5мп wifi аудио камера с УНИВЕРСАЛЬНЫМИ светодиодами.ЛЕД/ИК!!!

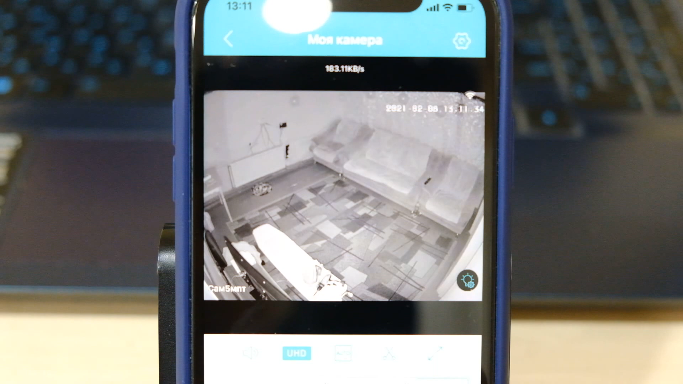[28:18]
сейчас я переведу полностью в черно-белый именно тот режим когда камера не будет переходить в цвет
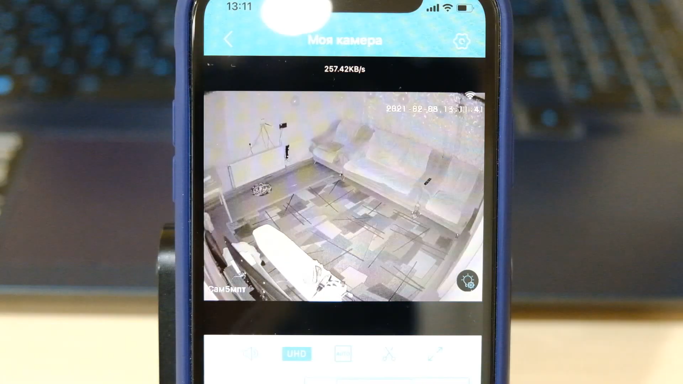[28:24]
ну и посмотрите меня в черно-белом режиме сейчас полная темнота я не вижу ничего вот только немного совсем немного вижу свечение можно сказать это нужно присматривать и как-то странно конкретно ну не видит глаз так чтоб сразу что-то кидалось в глаза если присмотреться то можно увидеть что что-то там
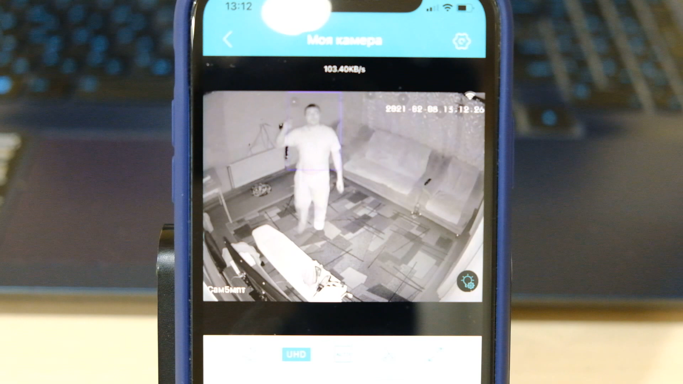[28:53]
добро пожаловать ну и вот сколько движений будет сколько определение силуэта человека будет столько камера
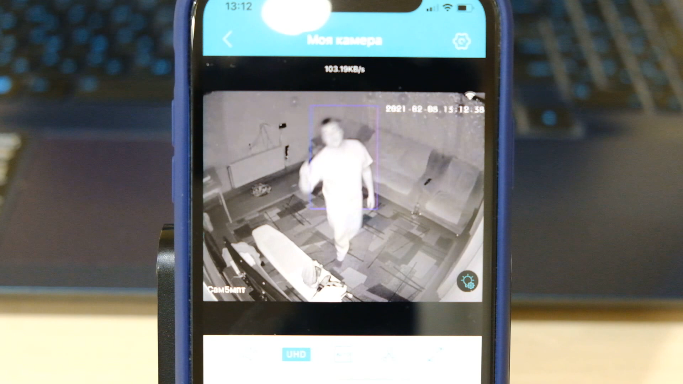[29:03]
будет производить или вашу запись или которую вы стандартную поставить кстати уже китайские разработчики уже включают русский язык и будут возбудить возможность ставить стандартные какие-то русские фразы которые на русском языке которые будут записаны будет возможность выбора в настройках но это будет чуть позже ну вот так вот в черно-белом режиме также я думаю что все вам видно мне тут ничего не видно конечно только нужно присматриваться полная темнота
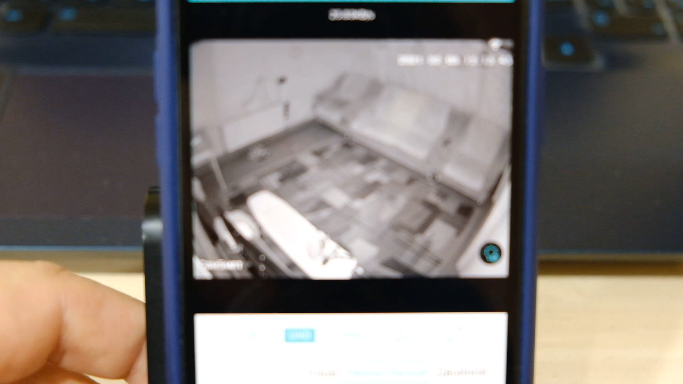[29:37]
всего было раз фокусность но я вам оставлю оригиналы записи в конце видео обязательно
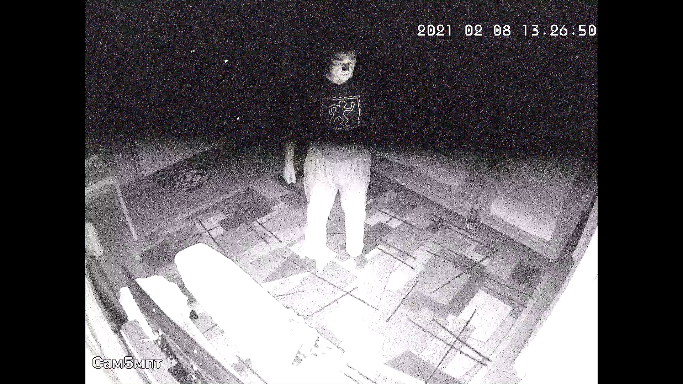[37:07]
добро пожаловать опять же работает аудио камеры аудио тревога аудио сигнализация но не работает свет картинка черно-белая человек только может слышать что вот откуда-то идет звук ну а видеть в полной темноте не может несколько красных точек есть имеется но нужно присматриваться только подойдя близко и то ну вот близко еще видно на таком расстоянии метро
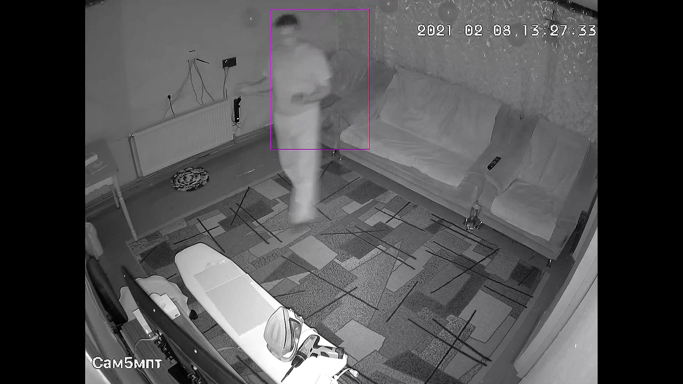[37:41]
уже чем больше тем мало они заметны полностью черно-белый режим когда камера не будет добро пожаловать не будет переходить ну и цветной полностью когда камера постоянно будет в свете